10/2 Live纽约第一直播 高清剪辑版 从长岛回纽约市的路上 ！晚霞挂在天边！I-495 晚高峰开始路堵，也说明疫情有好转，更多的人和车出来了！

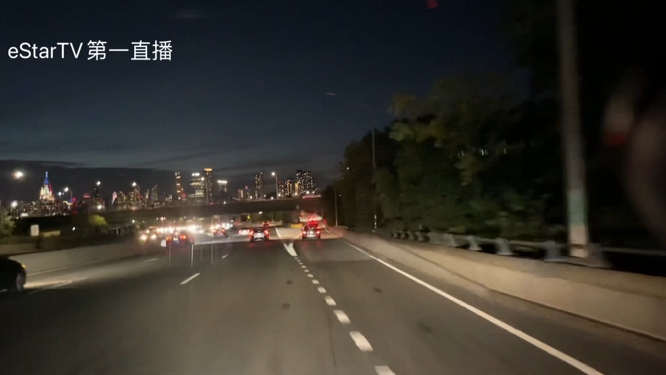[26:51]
出发又哪里高点，大家看这个，看一看曼哈顿的夜景。这个点是看曼哈顿最好的一个点啊。